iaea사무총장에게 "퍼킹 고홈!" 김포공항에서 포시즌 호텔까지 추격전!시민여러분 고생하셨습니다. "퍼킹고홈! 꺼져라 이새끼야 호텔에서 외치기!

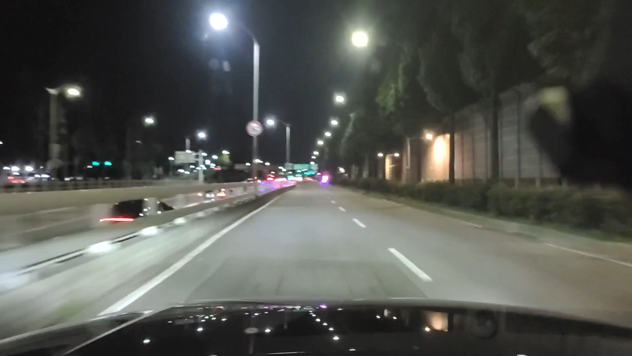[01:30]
한 번 더 버킹 거 오면 해줘? 내 뒤에 오는 거 같은데? 뭐야? 여기서 또 만나? 야, 여기서 또 만난다. 여기서 또 만나. 여기서 또 만나. 여러분들 여기 있잖아. 야, 진짜 나는 델롬이야, 델롬.
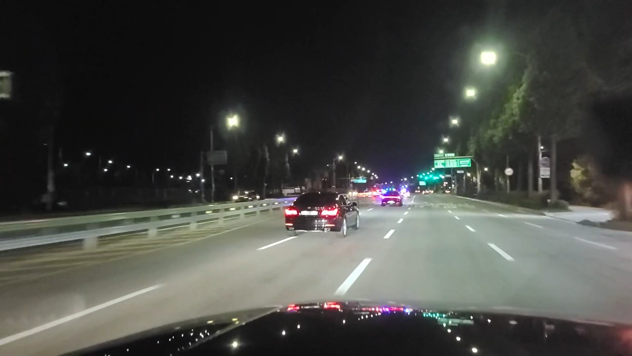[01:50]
야! 문 안 열어? 아, 진짜 내가 참아, 내가 여기서 얘기를 안 하는데 버킹 고음이다 이 새끼야. 어? 꺼져 이 새끼야. 꺼지라고. 버킹 고음. 야 이 새끼야. 가라고 이 새끼야. 버킹 고음.
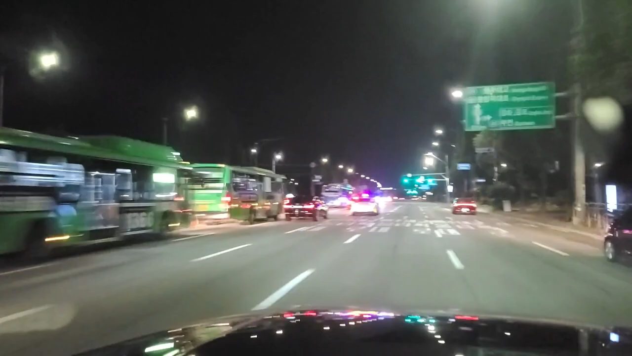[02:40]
경찰이, 어쨌든, 밖에서 다 대기하고 있었네요. 근데 얘네들도 진짜 멍청한 게, 내가 옆에서 가는데도 모른다. 따라가는 게 아니라 집에 가는 길에 얘네들이 따라온 거예요.
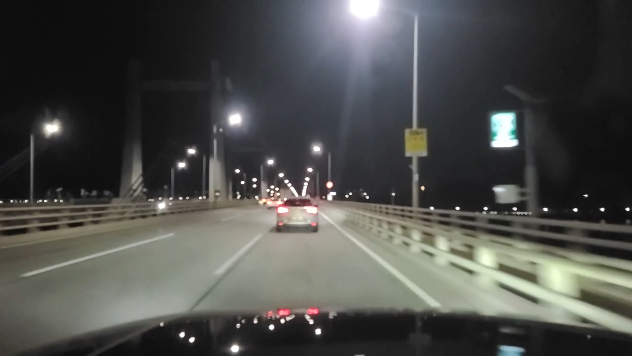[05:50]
제가 생각하기에는 이쪽으로 해서 강변북로 타고 도심 쪽으로 빠질 확률이 굉장히 높습니다. 내 차 빨라. 다 따라갈 수 있어. 내 차도 그래도 따라갈 수 있어요. 차는 꼬물이지만 따라갈 수 있어. 근데 내가 따라가는 게 아니라 나 진짜 집에 가는데 얘네들 우연치 않게 만난 거야. 아까 버킹 고홈 외치고 우연치 않게 집에 가는데, 뭐 워커힐 갈 수도 있죠.
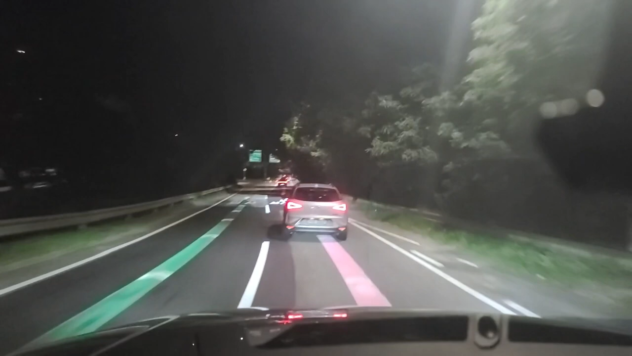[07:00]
이 앞에 전기차는 따라가는 일행인지 모르겠으나 어쨌든 지금 앞에 경호차량 두 대랑 함께 가고 있습니다. 워커힐은 용산 쪽이 아니죠. 워커힐은 좀 더 위쪽이죠. 하남 쪽, 구리 쪽에 워커힐이 있으니까. 네, 지금 어쨌든 여러분들 사이렌 울리면서 네, 가고 있습니다.
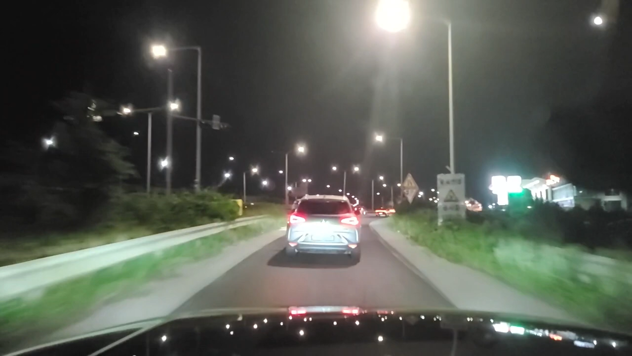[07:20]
경찰차가 또 막았지. 빨리 가라고. 그래, 여기서부터 엄청 달리겠지? 그래, 그럼 나도 달려주마.
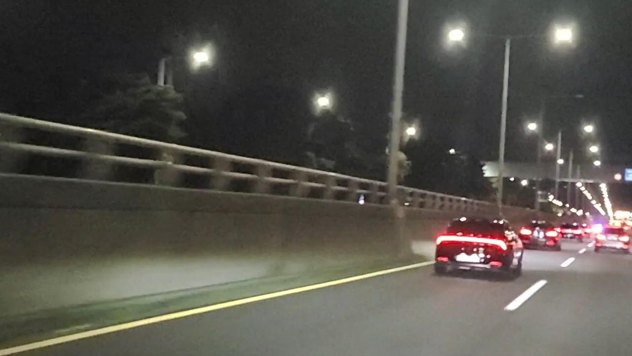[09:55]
자, 지금 보시면 이거는 경호 차량이고요. 그랜저. 그 앞에 제네시스 경호 차량이고요.
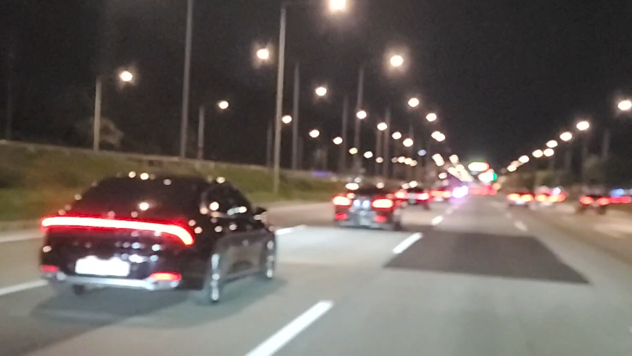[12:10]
네, 지금 총 한 대, 두 대, 세 대, 네 대의 차량에서 두 번째 차량이 사무총장이 타고 있는 차고요. 앞에 지금 경호 그 오토바이 두 대가 앞서가고 있고 그 뒤에 그랜저, 그 다음에 그랜저 맞나? 그 다음에 뒤에 사무처장이 타고 있는 BMW 9형 7시리즈, 그리고 그 뒤에 제네시스 9형, 그 다음에 그랜저 신형. 저기 신형인가? 9형인가? 어쨌든 그렇게 지금 이동하고 있습니다.
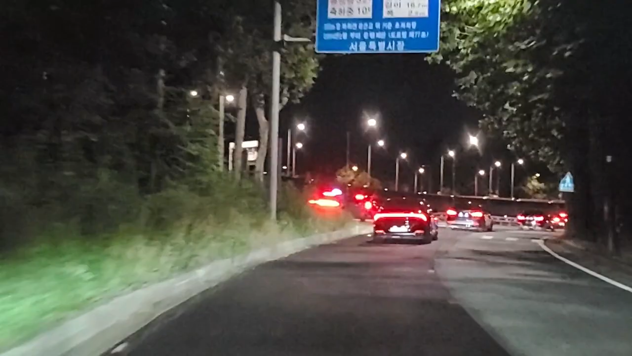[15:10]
네. 지금 올림픽 경기장, 아, 올림픽 경기장이래. 네, 마포로 빠졌어요. 마포 구청 쪽으로 빠지는데, 네. 이쪽으로 가면은 아마 MBC 쪽으로 가지 않을까
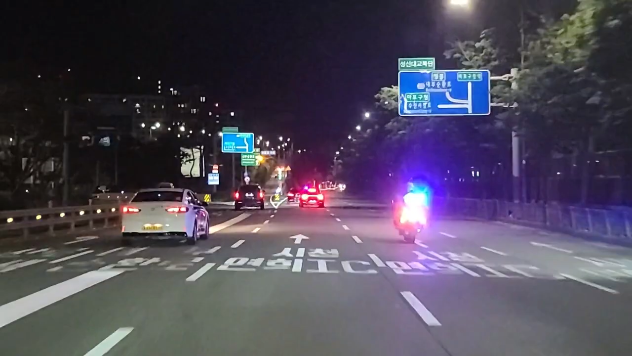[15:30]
생각됩니다. 아니면 내부순환로 타고 가진 않는데, 내부순환 타면은 절로 빠졌겠지? 워커힐은 이쪽이 아닌데? 아, 시청 쪽으로 빠지는데? 근데 시청 쪽으로 빠져도 이쪽으로 빠지진 않을 텐데.
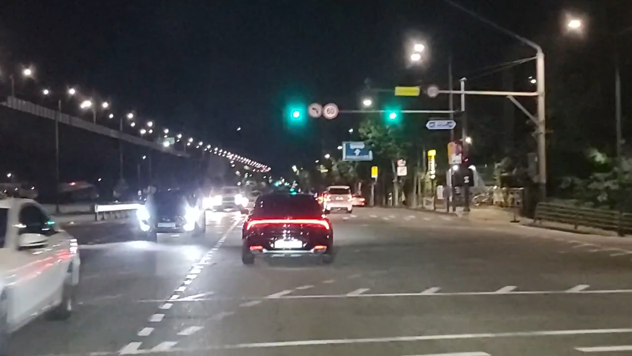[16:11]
지금 내부 순환도로 월드컵 도로 가고 있거든요. 지금 위쪽으로 가면은 마포 쪽으로 빠질 텐데, 아니면 용산으로 가나? 용산으로 갈 수도 있겠다. 근데 용산으로 가면 이쪽으로 안 갈 텐데, 용산으로 가면 오히려 더 빠른 길로 갈 텐데. 하얏트요? 하얏트일 수도 있겠다.
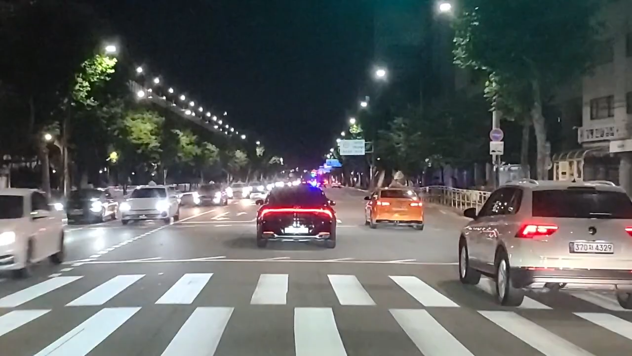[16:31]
서대문 구청 근처에 스위스 그랜드 호텔이라고 있어요.
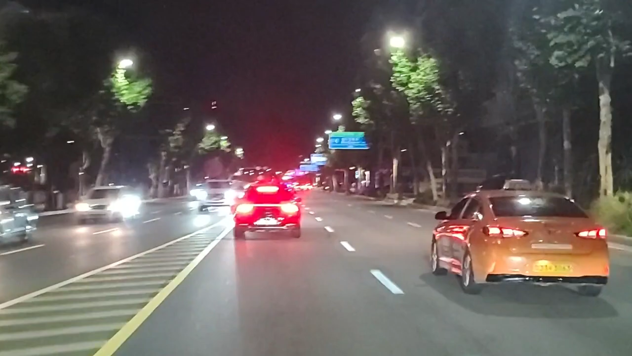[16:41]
영빈관도 이쪽으로 빠지는 것보다 더 빠른 길이 있어요. 그래서 신호를 안 잡아주네.
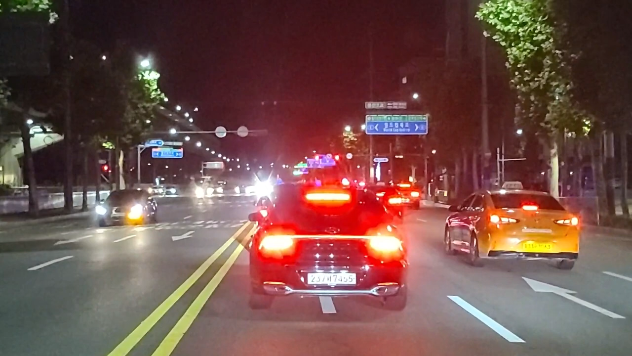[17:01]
좌회전 하나? 네, 지금 이 앞에 차량이 사무처장이 타고 있는 차입니다. 잠깐만요. 팀앱으로 호텔을 검색해보면 가까운 호텔이 있을 거야.
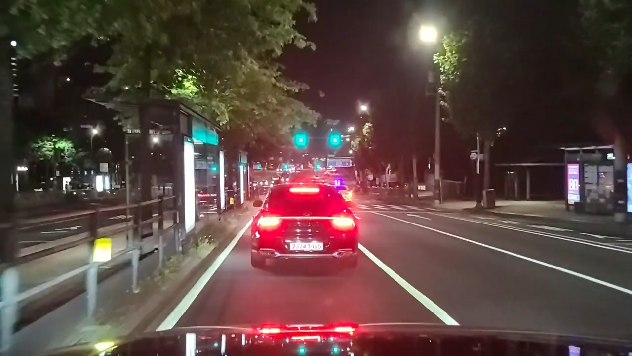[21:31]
아침에 출근에 그것도 지각 1시간 뭐 40분 그렇게 지각하면서 영빈관을 두 번 갔었는데 지금 어쨌든 여러분들 계속해서 지금 가고 있습니다. 왜 막는 거야? 내가 이제 따라가니까 경찰이 막나요?
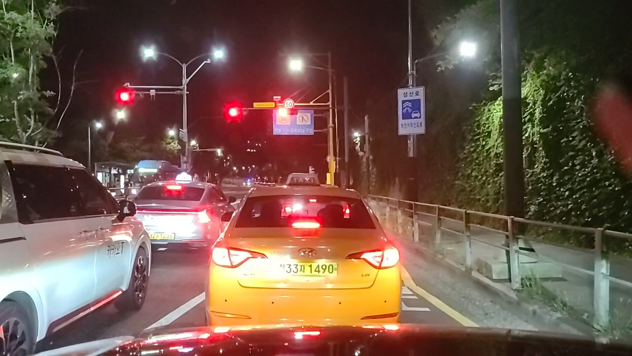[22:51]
못 따라갈 것 같지? 따라간다리네. 이럴 때 스포츠 모드가 있는 거야. 우리 택시들 고마워.